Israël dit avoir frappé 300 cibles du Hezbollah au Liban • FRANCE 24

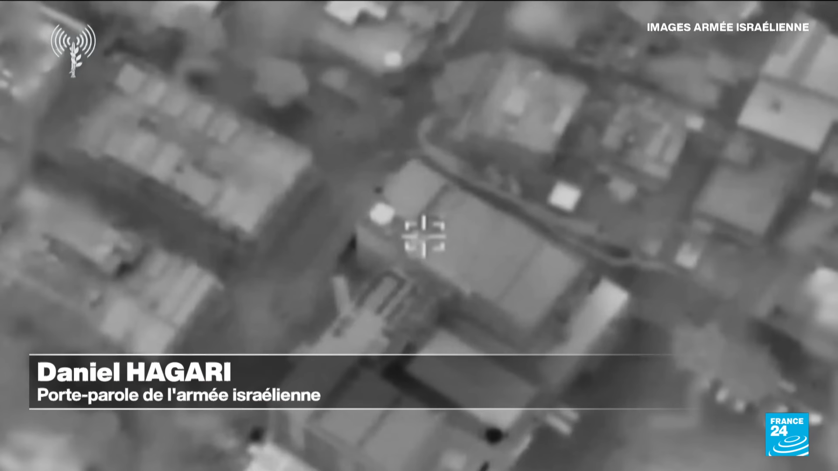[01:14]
L'armée de l'air israélienne surveille le complexe, comme vous pouvez le voir. Toutefois, nous ne frapperons pas l'hôpital lui-même.